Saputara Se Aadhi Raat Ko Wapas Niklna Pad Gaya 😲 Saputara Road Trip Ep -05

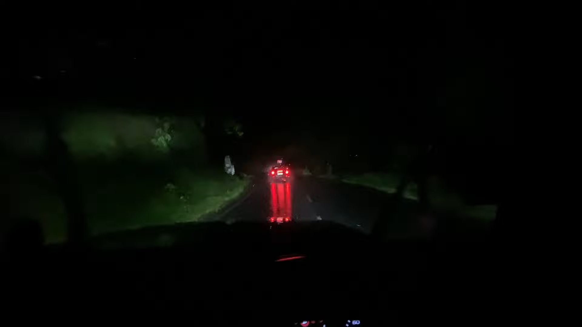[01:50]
यह है सापुतारा से वगई वाला रोड एनेट्स 360 तो यह वाला एनेट्स 360 जो है न 62 किलोमेटर तक तकरीबन
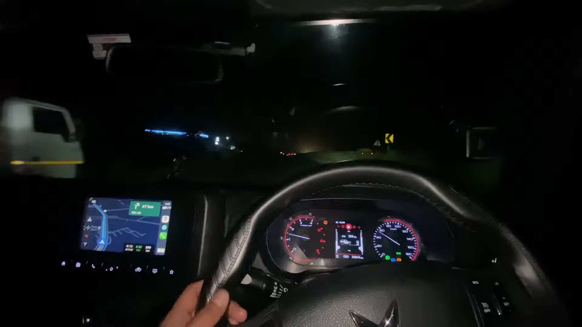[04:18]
यह आगे हम NH48 पे और अभी भी संदोट
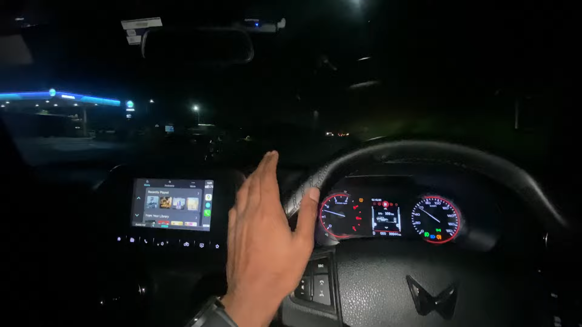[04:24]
200 किलोमेटर के आसपास है सूरत होते हुए ही जाएंगे क्योंकि यह वाला है अभी
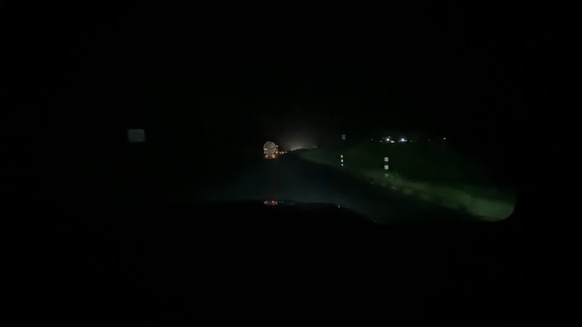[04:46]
लेन आएवे इतने सारे यह वाले गाड़ी दिख रही है एक
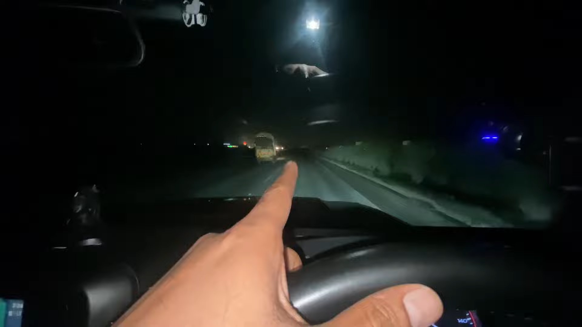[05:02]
फूल स्पीड में यह वाली लैंड में जा रही थी मैं इस तरह अपने लैंड में था आगे खड़ा इतनी फास्पीड में उससे टंड किया ना और्मोंस इधर हीट होते होते रहे गिया वह यह नहीं पर बहुत करते हैं बह� कोई प्रॉब्लेम ना हो जाए क्या टाइम हो रहा है थाई बजे है और